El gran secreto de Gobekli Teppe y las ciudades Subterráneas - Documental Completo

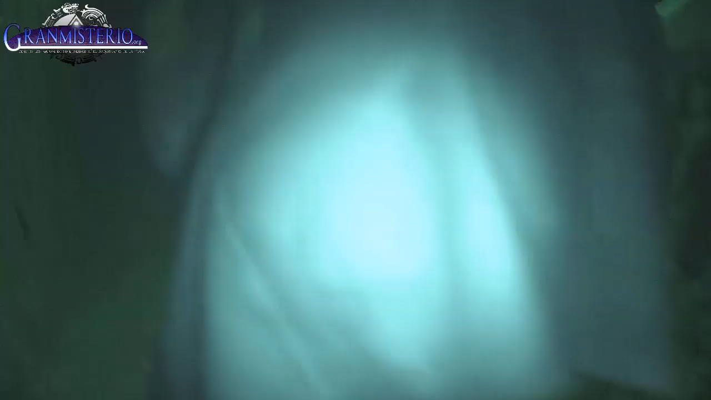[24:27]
Ahora lo que veis es un túnel oscuro. Totalmente oscuro.
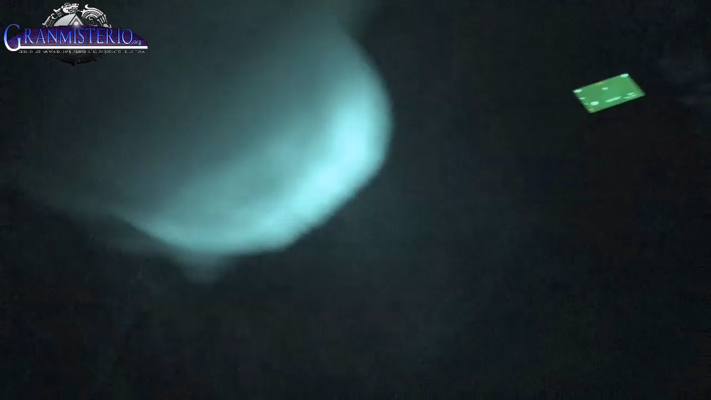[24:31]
Solo nos guiábamos por el Night Shot.
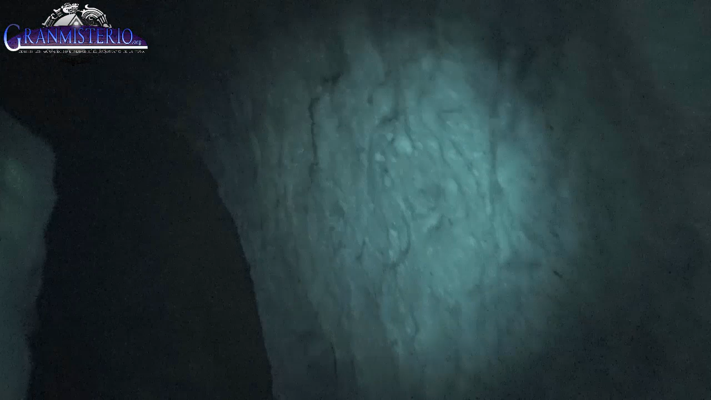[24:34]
Era un poco peligroso. El guía estaba en otra zona. Nosotros nos habíamos desviado inconscientemente entre comillas y lo que encontramos dentro de este
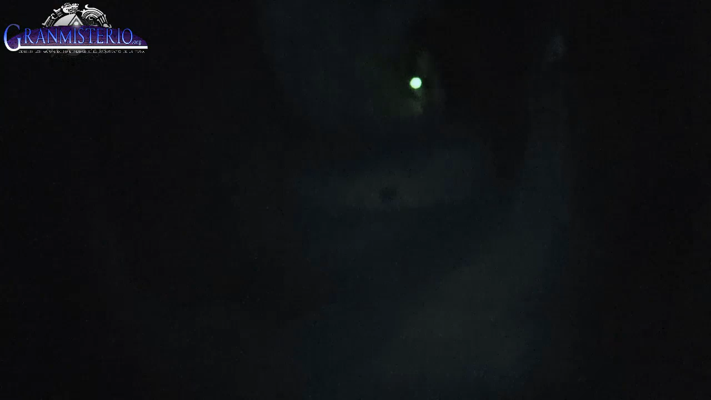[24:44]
pozo fue una puerta redonda como las de Caimatli pero olvidada. Tirada en el suelo. Se notaba muchísimo que Derinkuyu no es una ciudad habilitada para los turistas.
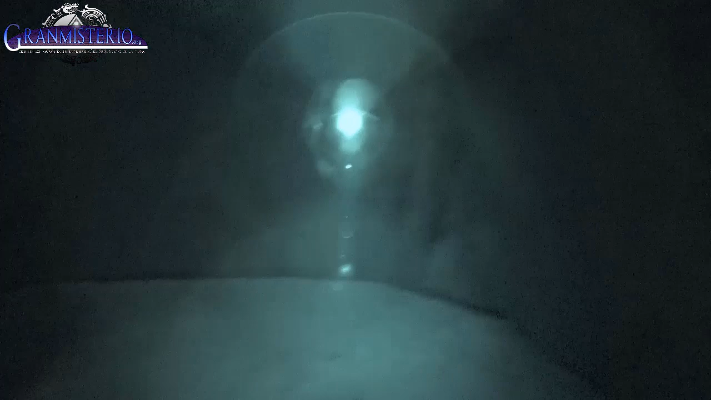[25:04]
parece que es hasta incluso peligroso. Enormes agujeros vallas que se desprenden sin una buena señalización sin luz.